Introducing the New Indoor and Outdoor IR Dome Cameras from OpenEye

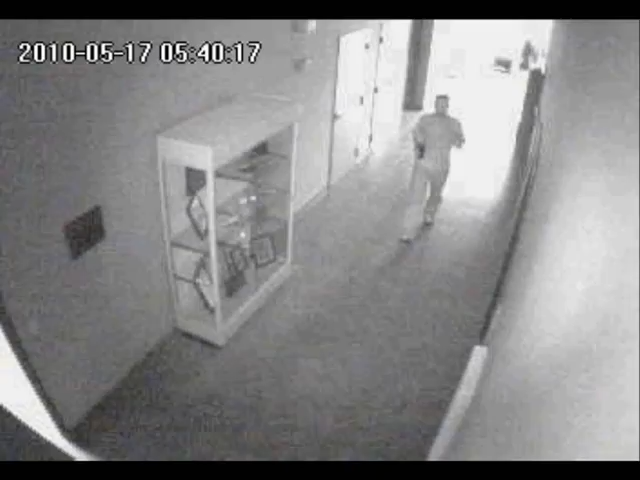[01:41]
Applications requiring surveillance of areas with poor light can greatly benefit from the use of IR technology. OpenEye's 100 series cameras are available now through any of our authorized distributors.